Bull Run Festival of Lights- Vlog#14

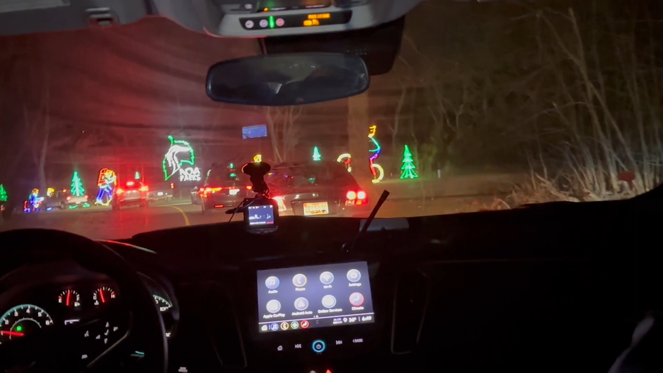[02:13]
Yeah, this side and that side over there is supposed to be 2 lanes. So you have to pay to go in here.
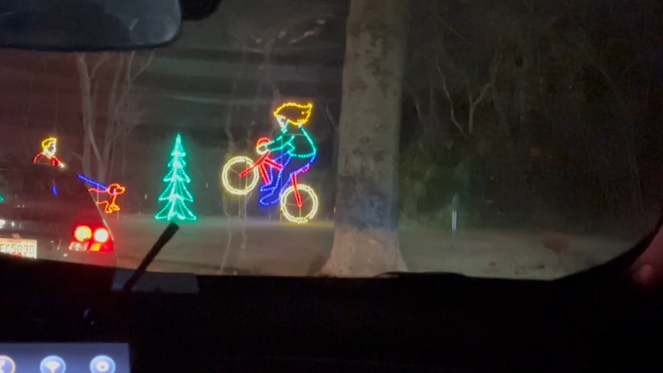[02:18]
You're gonna come up, or I guess they don't do that anymore, but they used to.